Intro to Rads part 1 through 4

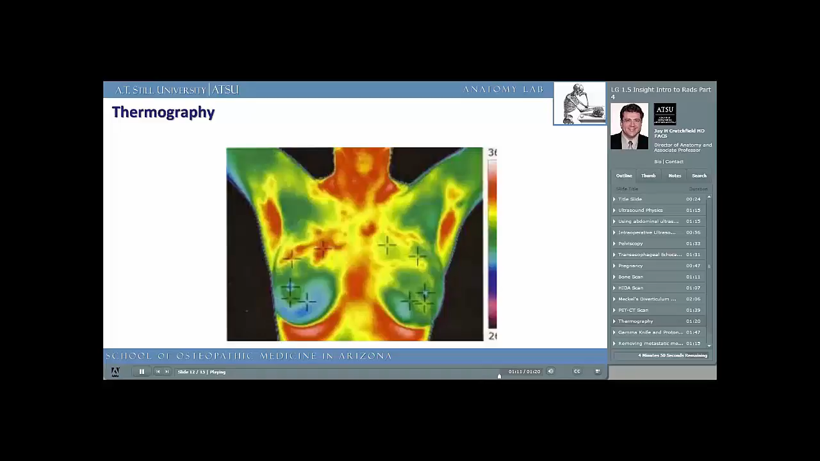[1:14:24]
Thermography is based on changes of blood flow and loss or gain of heat, with the cooler areas appearing blue while the warmer areas appear red. As you can see, the resolution isn't good enough to show you a 1 millimeter breast cancer.